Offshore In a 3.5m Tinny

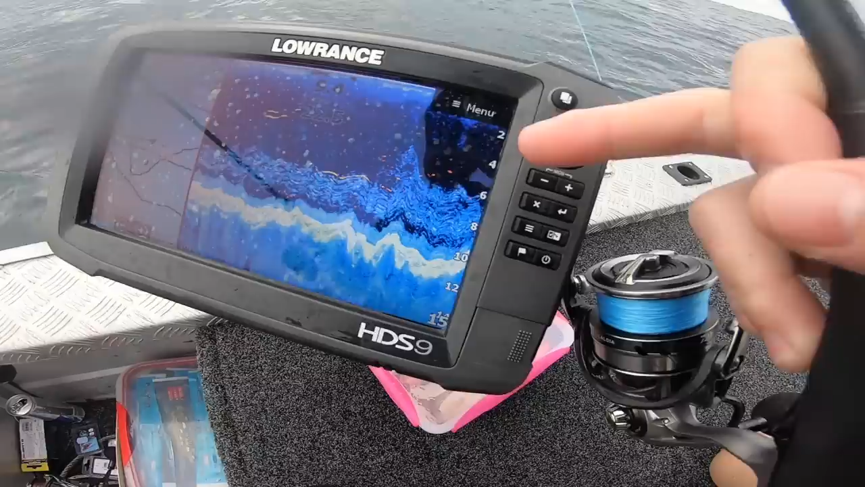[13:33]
surely something's going to take oh the gulp on the drop